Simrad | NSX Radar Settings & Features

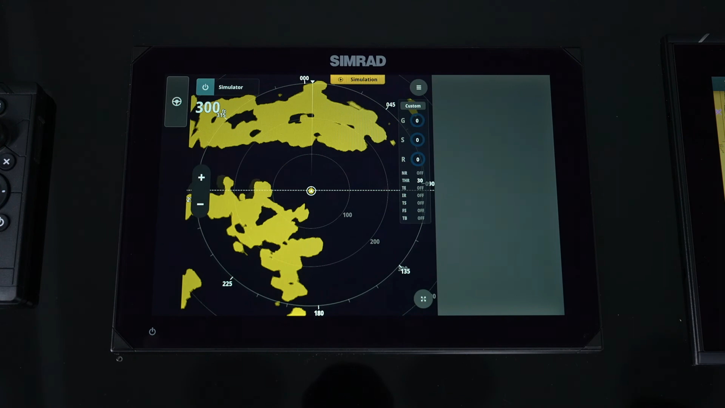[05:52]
So next we'll go into our guard zones. So guard zones allows us to set up an area where we can set around the vessel, set at any distance or any configuration where we can set it up to give us an alarm.
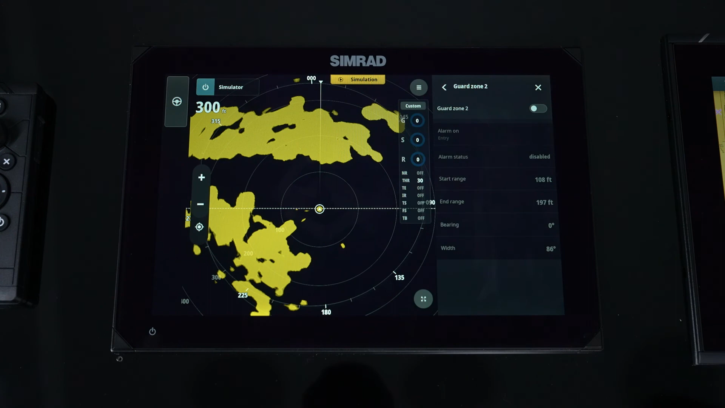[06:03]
So I simply turn on my guard zone.
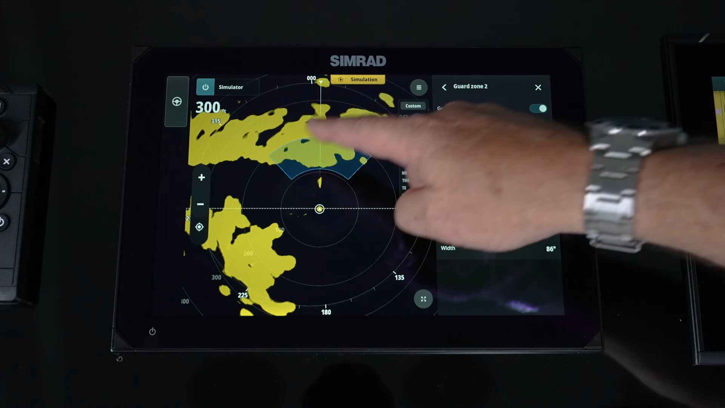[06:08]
You'll notice we've already started to set one up here but you can go in and turn on that alarm whether it's when
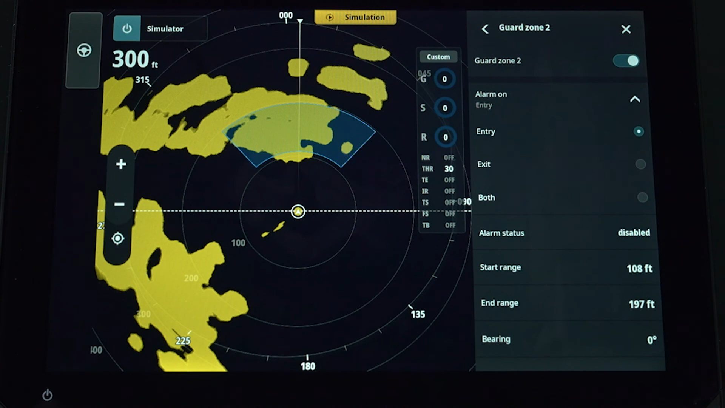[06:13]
a target enters the zone or exits it or if either or. For both configurations you can do that. So if we want to go and adjust that, we can simply tap that.
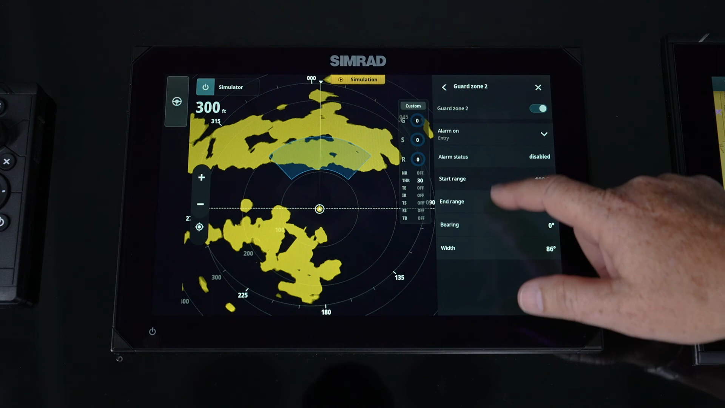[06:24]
You'll notice we get our arrows.
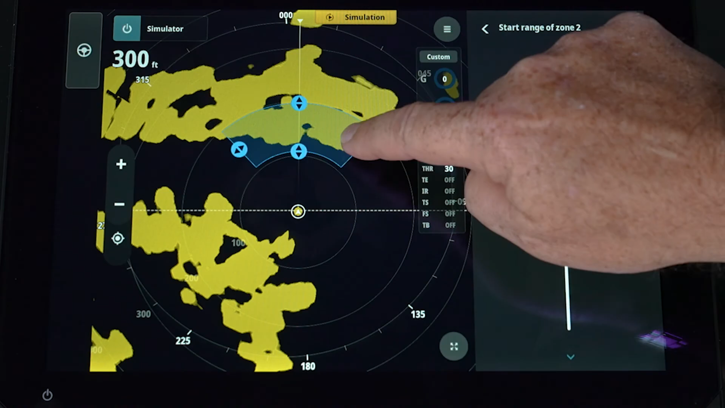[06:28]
So the easiest way is to grab those arrows and manipulate that zone.